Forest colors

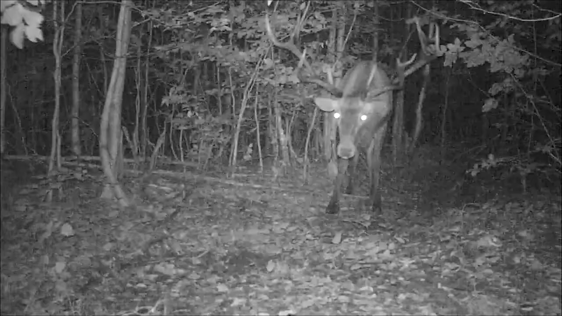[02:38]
I am after a stag identified during a wildlife monitoring project that can be easily recognized thanks to his large, wide spread antler.